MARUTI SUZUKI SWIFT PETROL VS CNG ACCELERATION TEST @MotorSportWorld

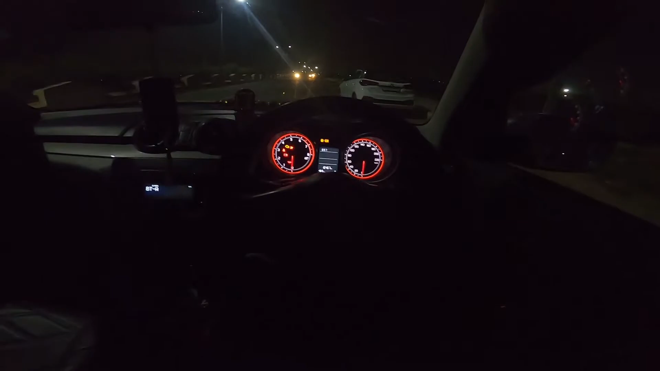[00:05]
چینل موٹر سپورٹ وال میں اور یہ جو آپ کار دیکھ پا رہے ہیں یہ سو جو کی اس سوٹ وی ایکس آئی ویرینٹر جو کی
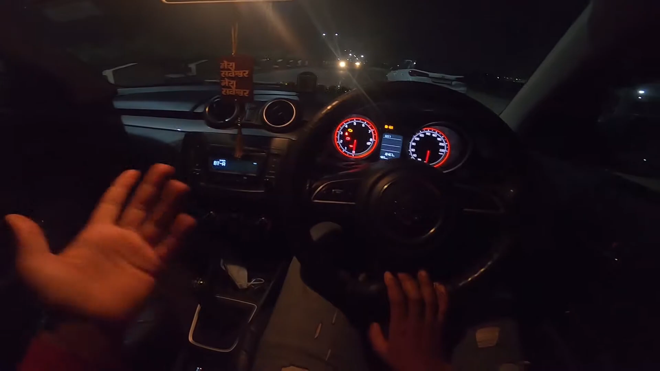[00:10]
پیٹرول میں آتا ہے اور ابھی ہم نے اس کار میں سی اینجی انسٹول کروائی ہے تو بہت سے لوگوں کے دماغ میں یہ بات ہوتی ہے کہ سی اینجی میں کار دبتی ہے بھاگتی نہیں ہے پاور گڑ جاتا ہے پک اپ گڑ جاتا ہے تو آج کی اس ویڈیو ہمیں اس کا جیرو ٹو سکٹی ج سی اینجی اور پیٹرول کو دونوں کو کمپیر کریں گے اور پھر دیکھتے ہیں کتنا کیا ڈیفرینس آتا ہے سی اینجی اور پیٹرول کے بیچ تو
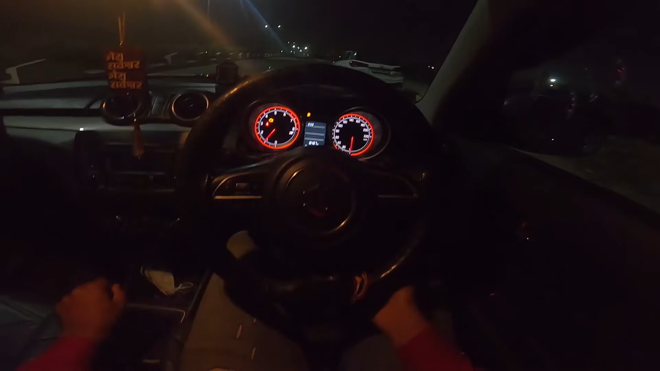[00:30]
فرنس ابھی یہ کار پیٹرول میں اور پیٹرول کا فرسٹ ٹیم ٹیم کرنے والے ہیں
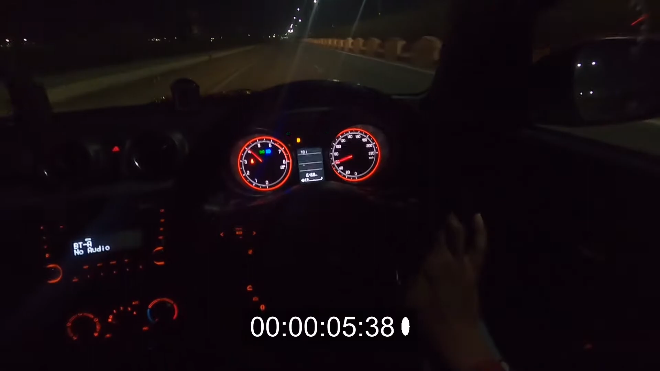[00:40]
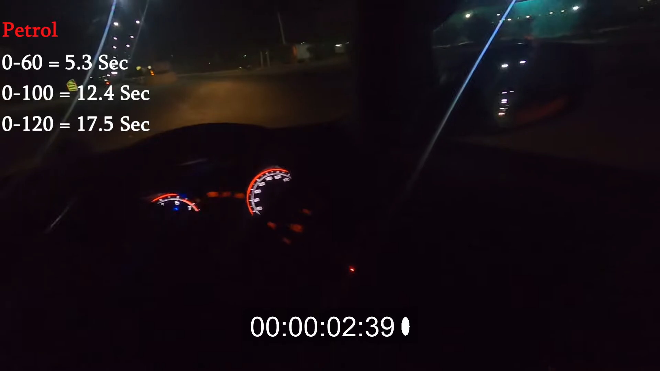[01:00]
تو فرنس زیرو ٹو سکٹی جیرو ٹو ہنڈرڈ اور زیرو ٹو ون ٹو انٹی کا ٹائم آپ کو شیو ہو رہا ہوگا اور یہ فرسٹ ٹیم تھا پیٹرول کا ابھی ہم سیگن ٹیمٹ کرتے ہیں پیٹرول کا
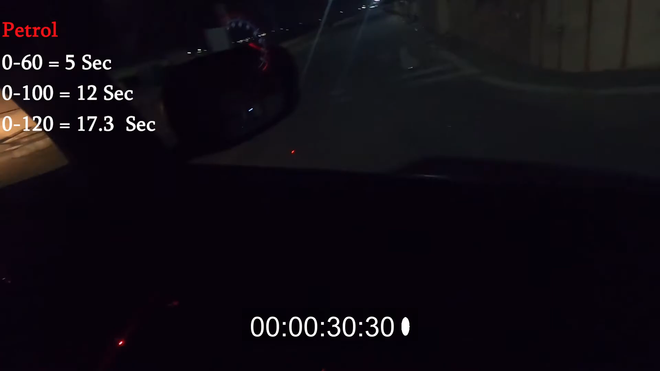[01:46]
تو یہاں پیٹرول کے دو اٹیمٹ ہو گئے ہیں اور دونوں اٹیمٹ کا جو ٹائم ہے وہ آپ کو ڈسپلی ہو رہا ہوگا اور ابھی میں کار کو سی اینجی میں کر لیتا ہوں